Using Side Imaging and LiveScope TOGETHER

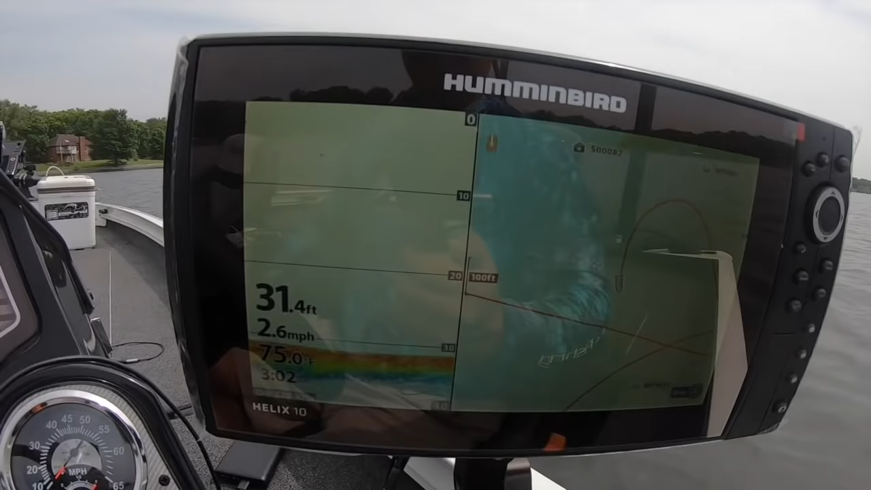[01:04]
On screen: depth 31.4 ft, speed 2.6 mph
and it's fabulous I'm not gonna lie folks it's just a great upgrade from even the generation two and I'll show you some of the images that
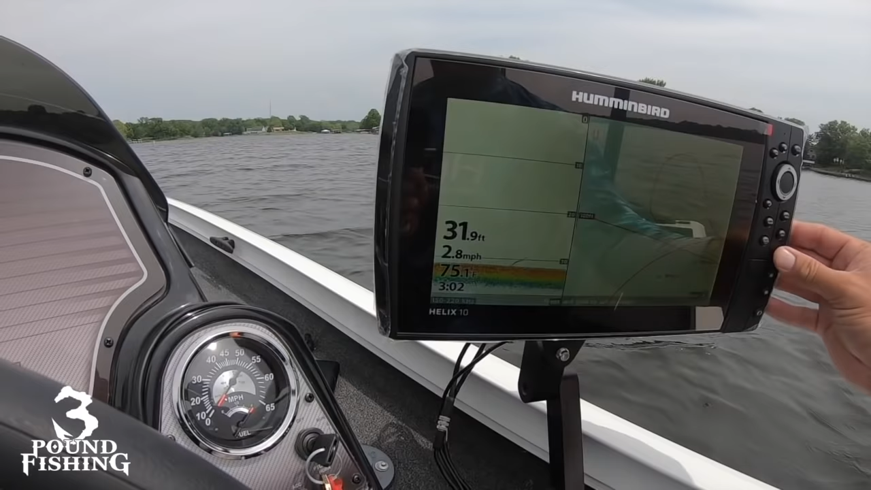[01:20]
On screen: depth 31.9 ft, speed 2.8 mph
gonna go to side imaging real quick you're gonna hit that menu button and you're gonna get the opportunity to mess with your sensitivity now I just got this unit I haven't really tweaked it that much to be quite honest with you but you can tweak that up and down
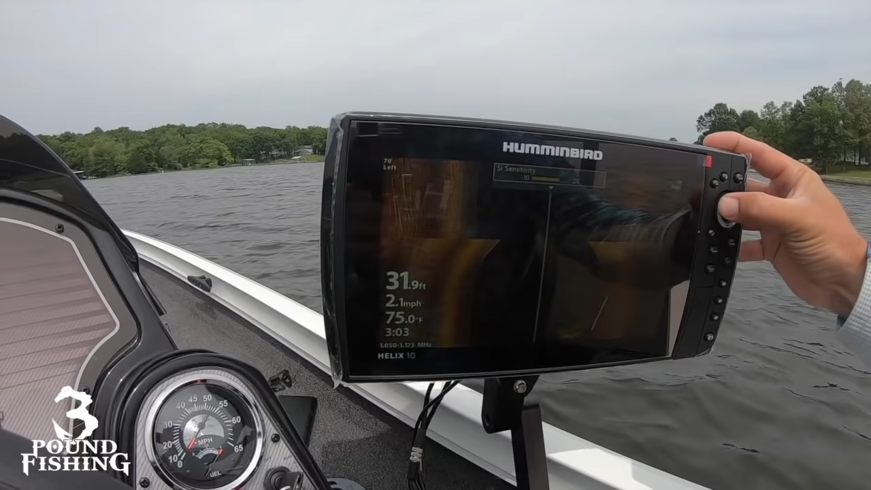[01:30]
On screen: depth 31.9 ft, water 75.0°F, speed 2.1 mph
all around until you get the image that you want and every lake is gonna be different so I always recommend start around 10 if you're getting up to 12 or 13 something
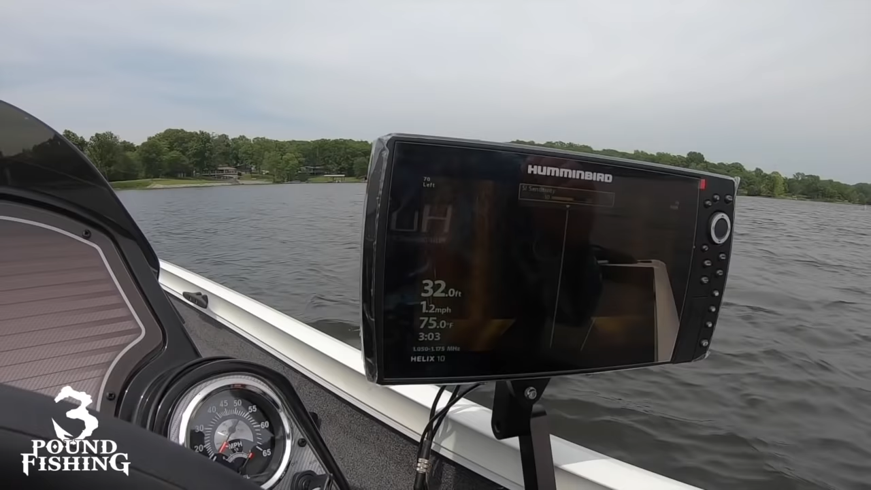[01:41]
On screen: depth 32.0 ft, water 75.0°F, speed 1.2 mph
might else needs to be tweaked on your unit so I always try to keep around the 11 to 12 mark so then we're gonna go down to range I've always talked about this folks and that is range should be something that's
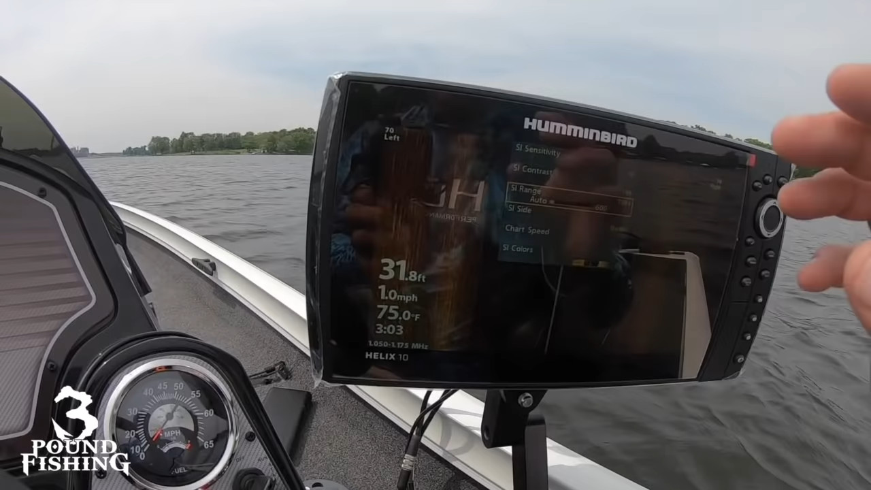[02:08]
On screen: depth 31.8 ft, water 75.0°F, speed 1.0 mph
speed I like to start mine off at 5 I feel good about that and when I go a speed of roughly around
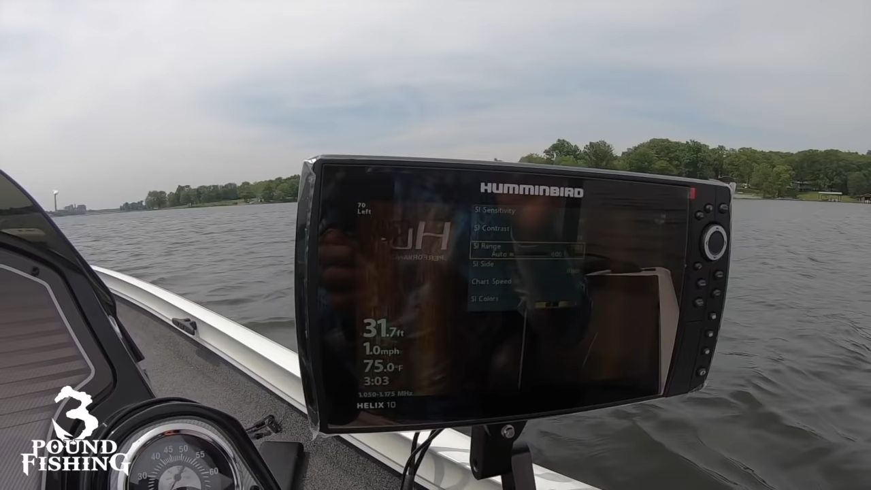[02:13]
On screen: depth 31.7 ft, water 75.0°F, speed 1.0 mph
3.6 that seems to give me the best image the last one I'm going to talk about is contrast and again you're just going to tweak it till you see the image that you want
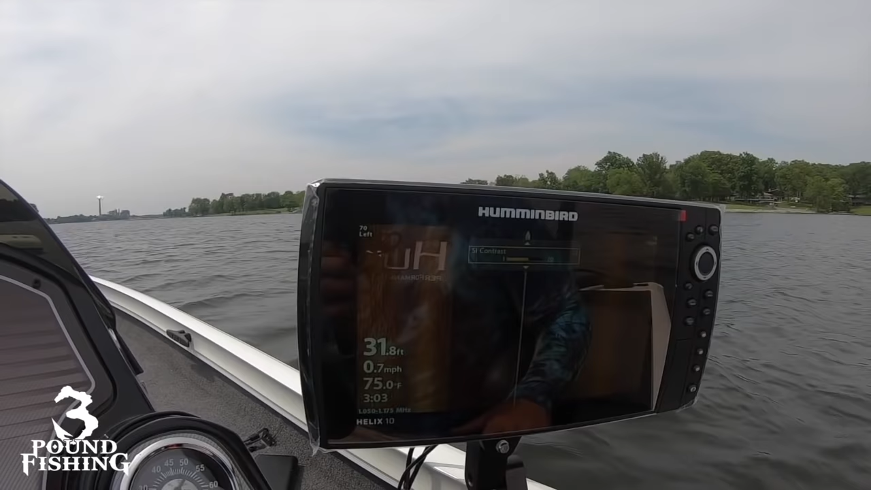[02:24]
On screen: depth 31.8 ft, water 75.0°F, speed 0.7 mph
to see what you what makes you feel good now I know a lot of people are talking
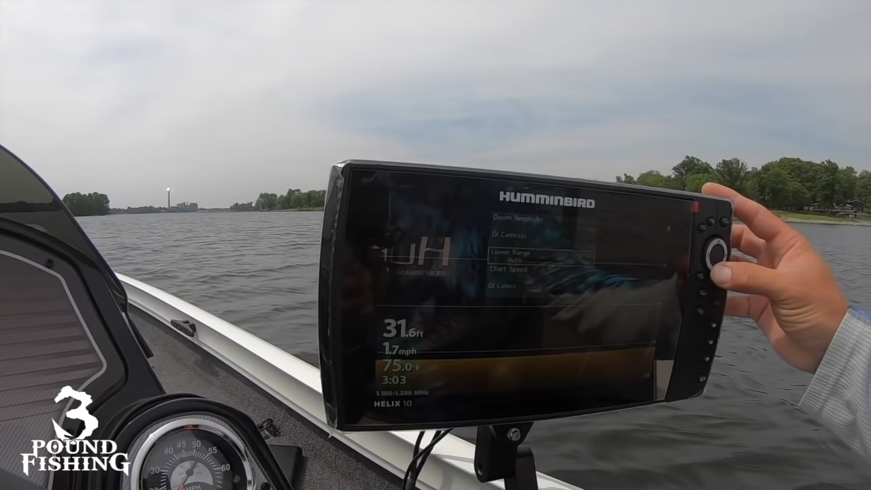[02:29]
On screen: depth 31.6 ft, water 75.0°F, speed 1.7 mph
about the colors and a lot of people are using this number four from a very popular bass fisherman a number four so why not